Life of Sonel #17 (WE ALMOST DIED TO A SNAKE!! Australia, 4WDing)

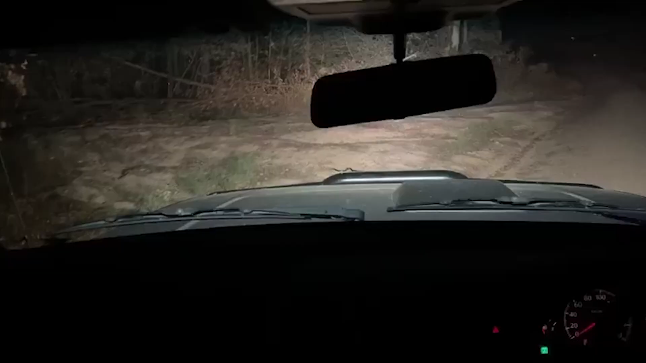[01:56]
it's fine go pick it up christopher hop out and pick it up it's a snake we found a snake